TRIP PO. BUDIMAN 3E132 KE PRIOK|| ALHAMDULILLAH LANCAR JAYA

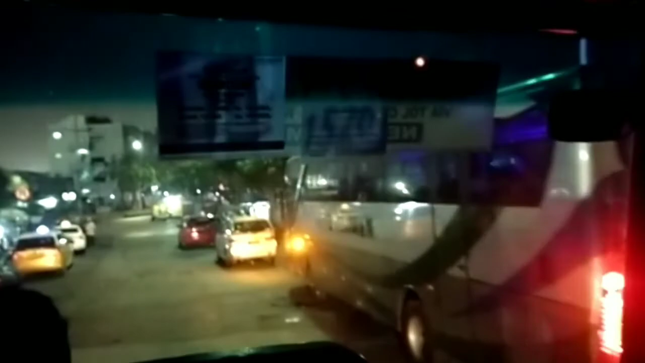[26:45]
Nah, di pukul 2:30 kita memasuki Priok dan ini berjalan pelan untuk parkir.